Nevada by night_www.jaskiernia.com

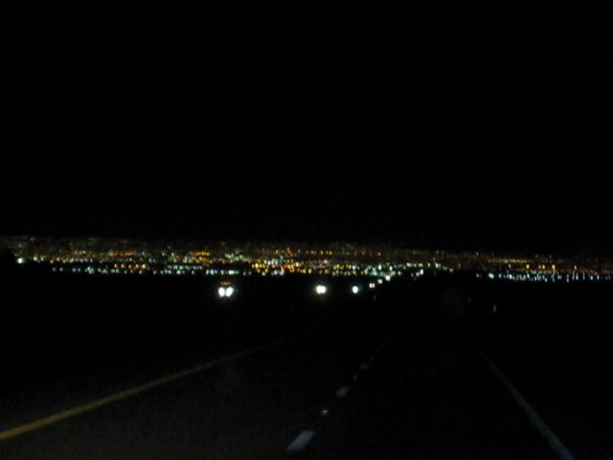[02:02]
Jesteśmy ciągle 200 kilometrów od Lazvegasu, ale tak to wszystko ładnie wygląda w nocy, że 20 kilometrów, no bo tu żadnych innych światł nie ma poza Lazvegas w Nevadzie, a już jeszcze miasto Rino, ale praktycznie to cała Nevada to jest po prostu Lazvegas i pustyni, a także z daleka widać to miasto.